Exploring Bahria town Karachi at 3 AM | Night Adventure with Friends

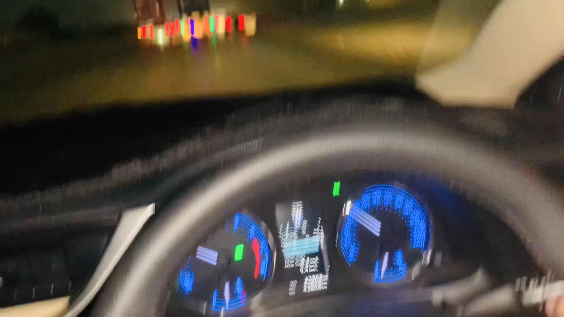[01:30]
रास्ते में बैरियर टाउन के टाइम क्या हो रहा है इस वक्त, 3 बज रहे हैं।
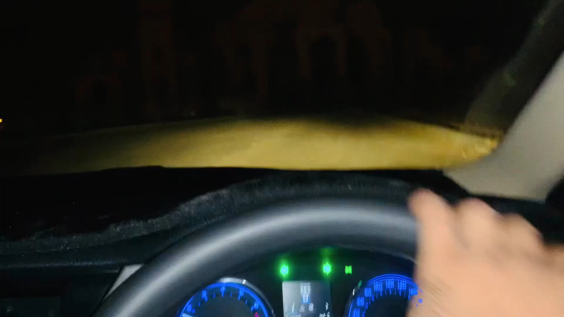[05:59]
ये यार हम उसी मस्जिद में आए हुए हैं, लेकिन बन रही है अंडर कंस्ट्रक्शन।